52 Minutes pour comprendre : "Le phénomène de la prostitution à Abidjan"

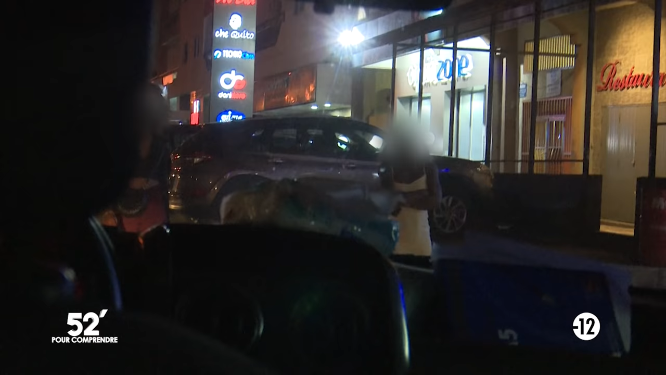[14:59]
Dans les rues, les filles de joie se promènent en quête d'un client.